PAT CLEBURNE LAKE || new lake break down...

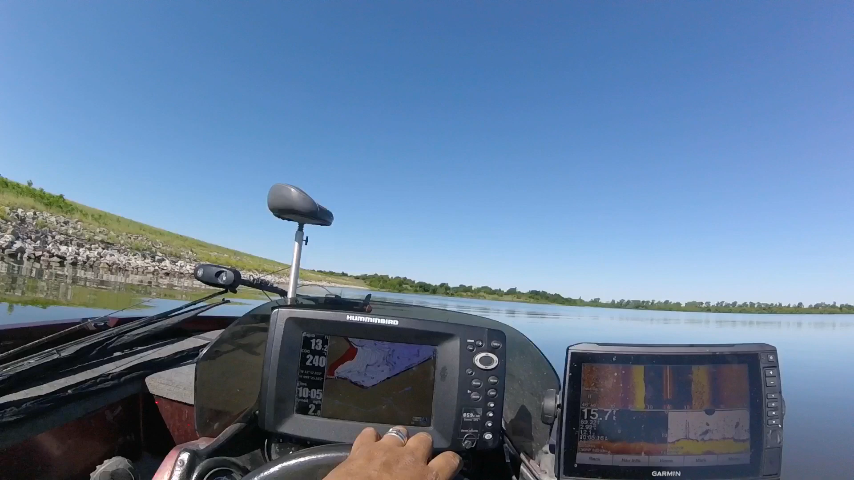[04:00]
Like I said, we know nothing about this lake. We're gonna scratch the dam. I mean, that's what we're on right now, but you can see where I'm at right there, the boat moving.
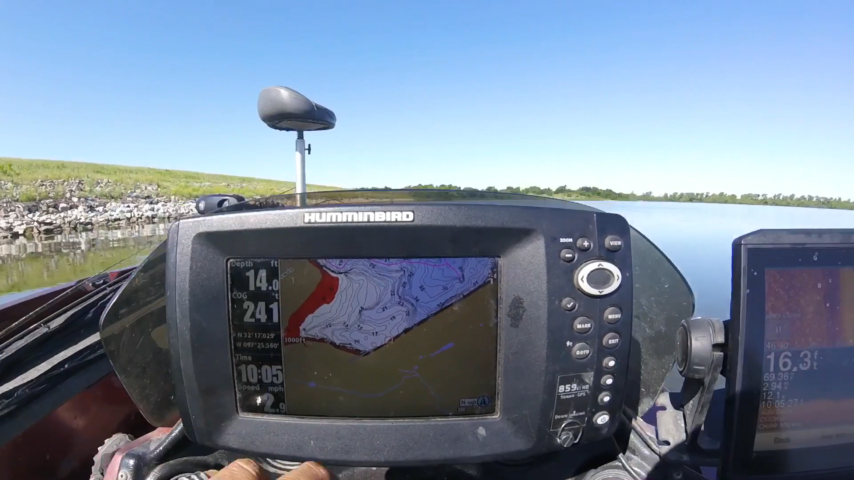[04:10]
On screen: depth 14.0 ft
Idling, I mean, but we're graphing too. A lot of bait fish on this lake, but we don't see any streaks, anything feeding.
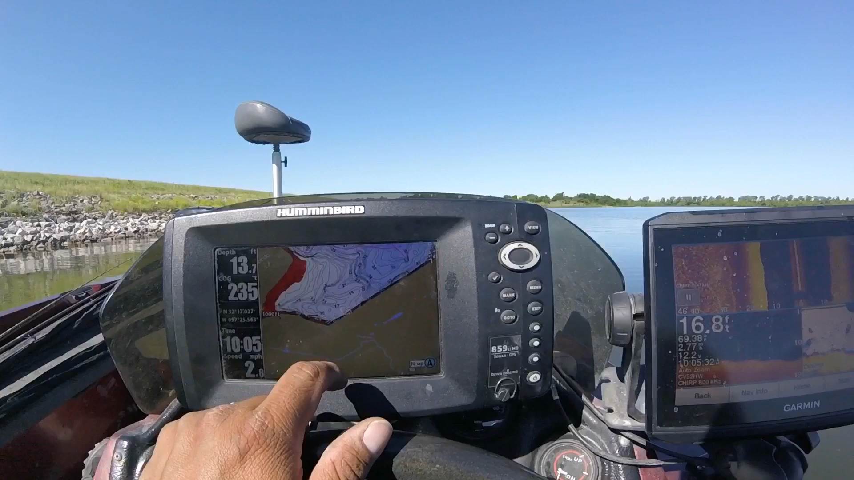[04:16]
So we're gonna kind of make our way up into this area right here, fish that bank.
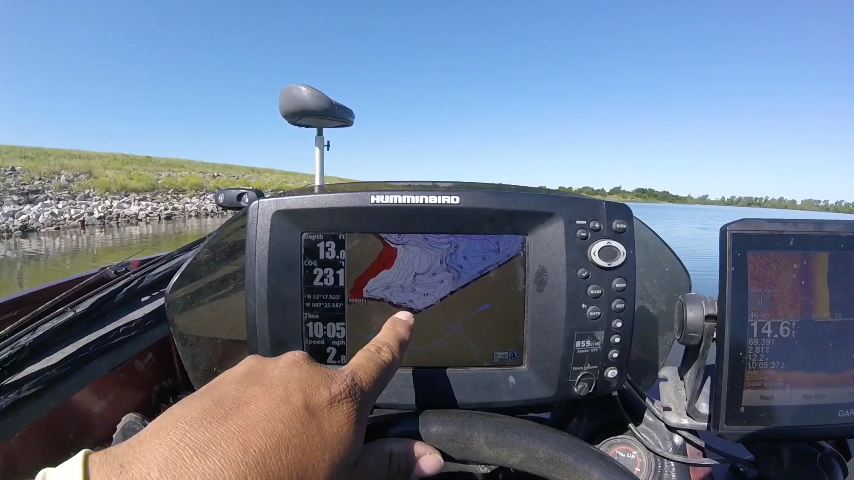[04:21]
Looks like there's a lot of tight lines and we got deep water right here. So we're gonna work this area a little bit and see. Like I said, it looks like CLEBURNE doesn't really have a lot of points, if that makes sense. It's more of it's like a big old bowl of a lake, but right now, we're just in search mode. I think we're looking for post-spawn bass right now. Post-spawners? Yeah. Looking for bass that want to feed up.
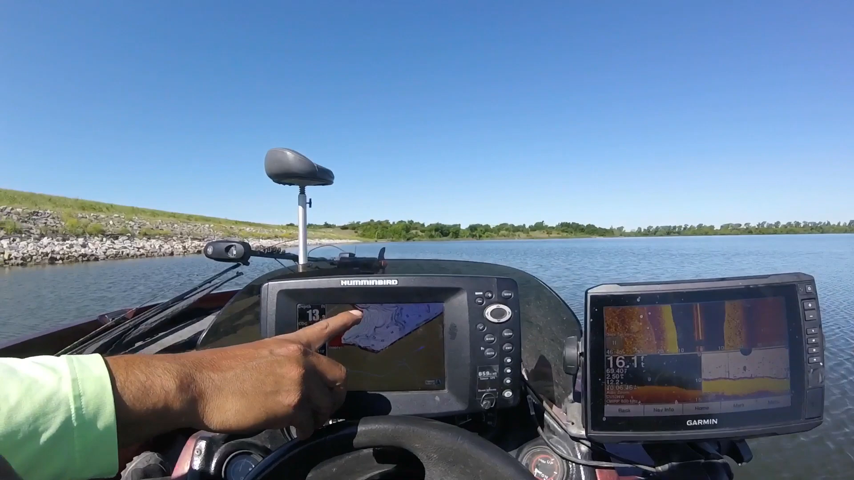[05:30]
It's basically that bank right there in front of us. That kind of looks somewhat of a point right there. We might fish that for a little bit and see. I mean, this is a point and a secondary point underneath, huh? Yeah. Coming around that hook. No, it's that. Right, it's that right there. Yep. This is a transition like coming up. It's in the at the end of this, like a creek that goes in that way. Yeah. Yeah, there's docks right there. But look at that. See them lines right there? We might try that. We're going to try that next.
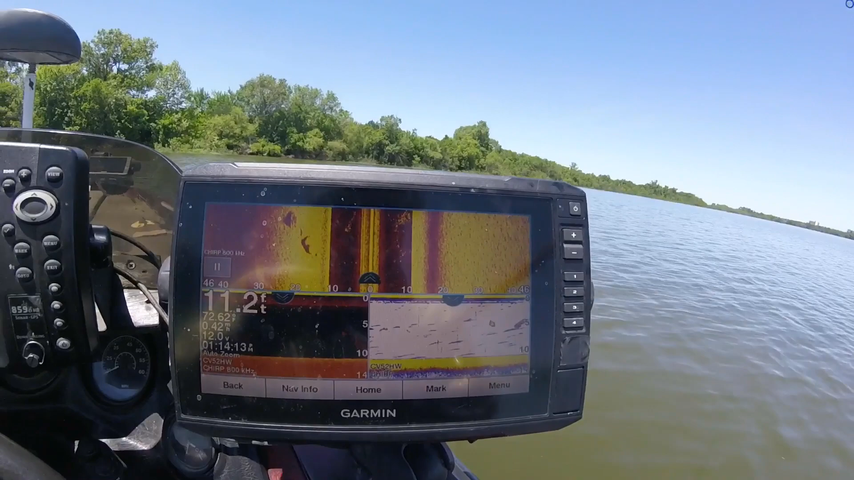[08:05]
On screen: depth 11.2 ft
Those are all fish, guys. Two boulders right there. Look at all those fish. Wow. Anyways. We're going to fish this one bank right here. And wow. Those are all fish, man. Yeah, they are. On the right or left? On the right. And a little bait ball right there. Yeah, they're everywhere.